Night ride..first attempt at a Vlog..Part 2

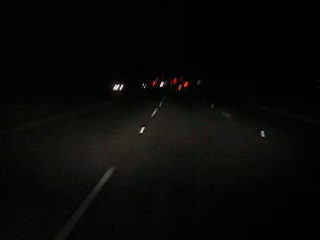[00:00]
I don't really know what happened right there, but the camera just seemed to shut right off. Anyways, as I was saying, you never know how it's going to go down. Oh lord, here we go. Yeah, red all the way through. Damn.